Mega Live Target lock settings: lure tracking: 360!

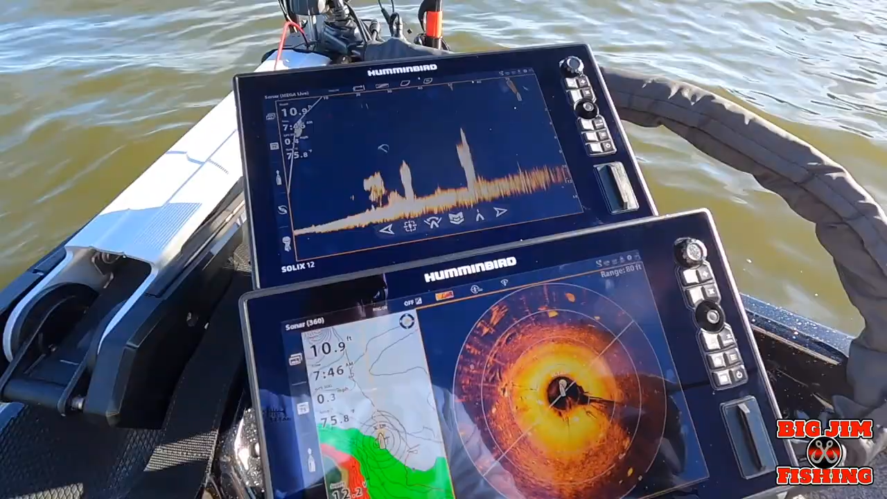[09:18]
and we got mega live going so throw it out there
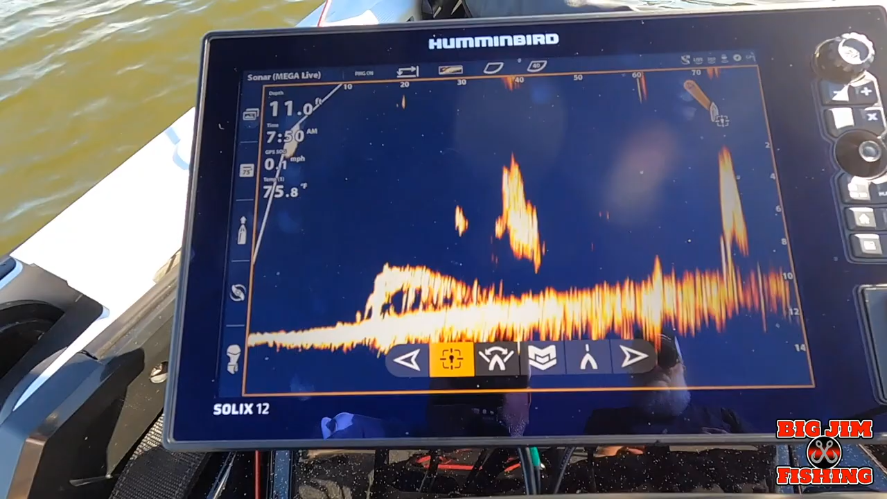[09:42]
like there's some bait fish and some fish swimming around it and there it goes right through there
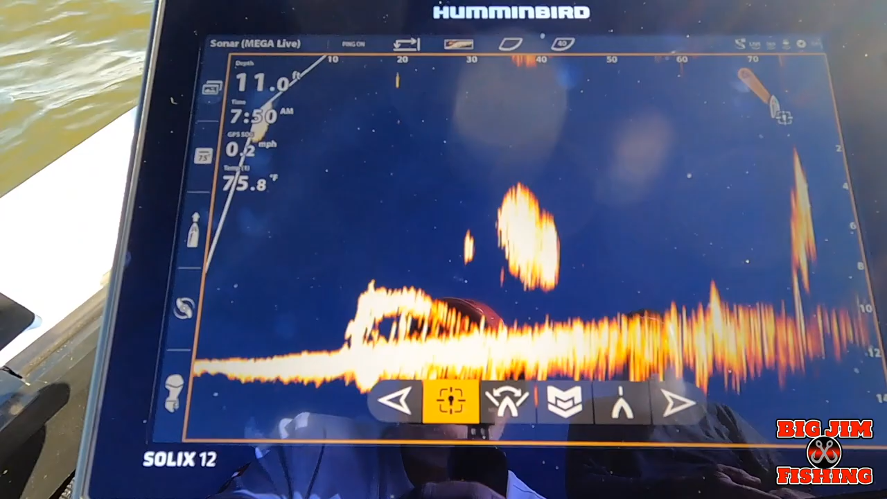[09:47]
On screen: depth 11.0 ft, speed 0.2 mph
right where that fish is oh we didn't bite it
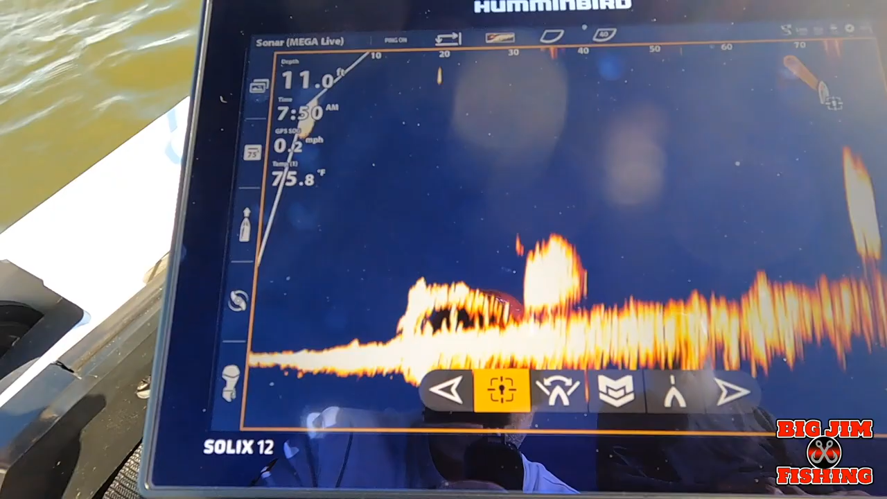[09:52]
On screen: water 75.8°F, speed 0.2 mph
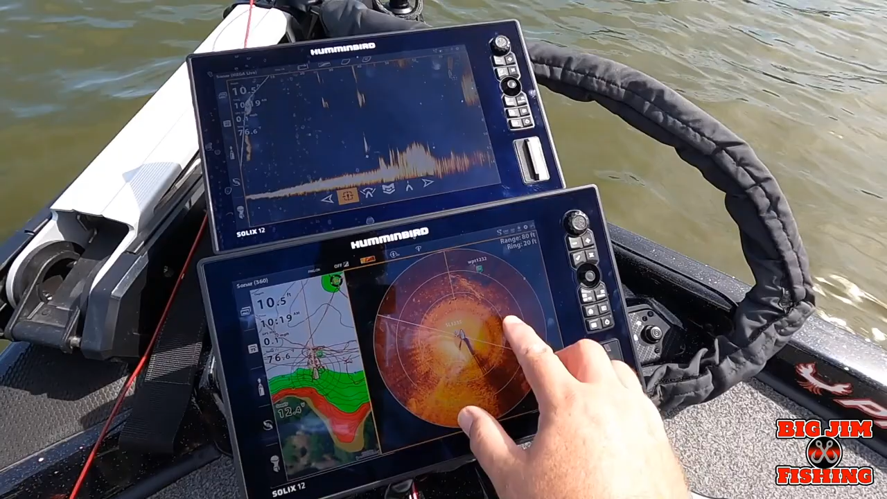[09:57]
but anyway that's one of the neat fixtures neat features about having 360
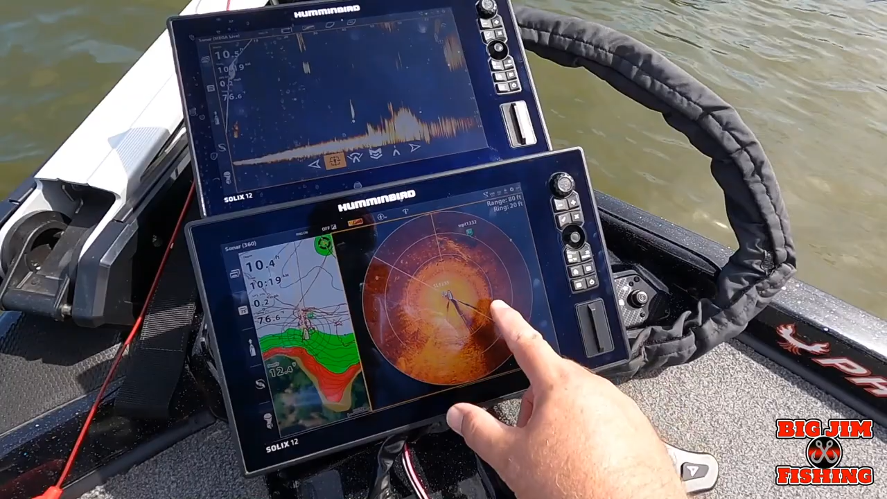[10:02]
is that you can target lock anything that you see on your 360 just by holding your finger down
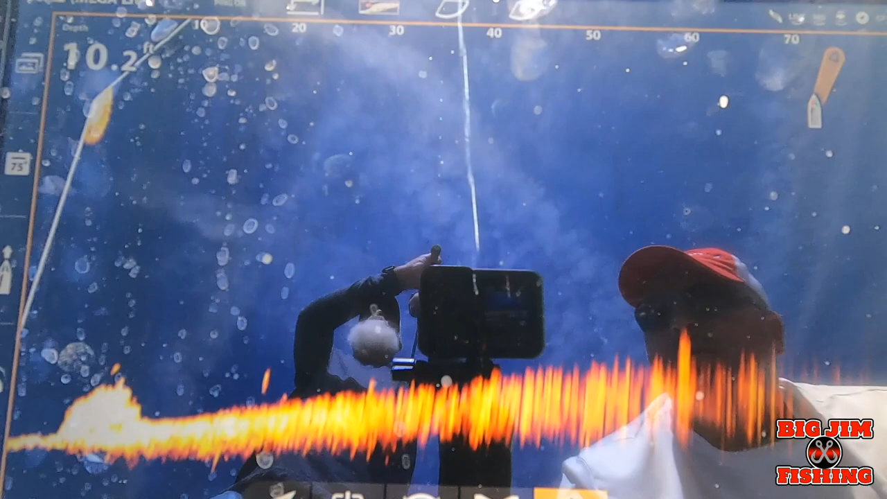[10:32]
about 40 feet it's more about 50 feet if i can see it yeah there it goes all right just gonna roll it a little bit of a vibe